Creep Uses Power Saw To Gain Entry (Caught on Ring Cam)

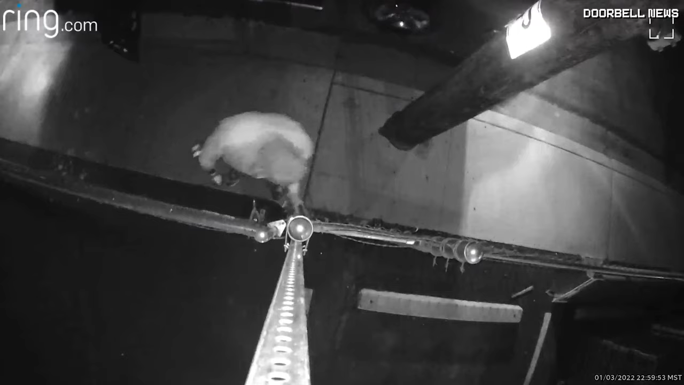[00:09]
Apparently, this thief in Phoenix, Arizona, is breaking into someone's yard, and they're using some sort of handheld saw,
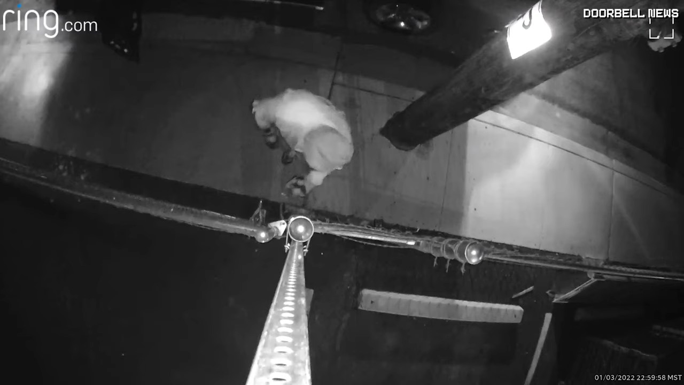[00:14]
some portable saw that he probably stole from someone else. Now he's using it to cut through the chain on the fence, and it looks like it worked out, and he was able to get inside. He stole some property. It's just amazing. You know, you buy some locks and chains,
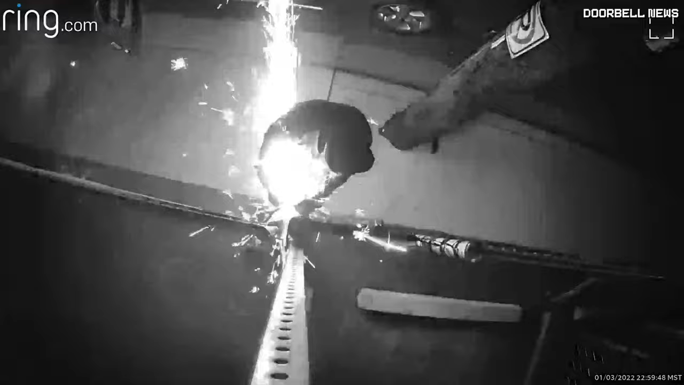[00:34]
and you think that that keeps you safe, and then a thief like this comes along and pulls out a handsaw and just cuts your chains.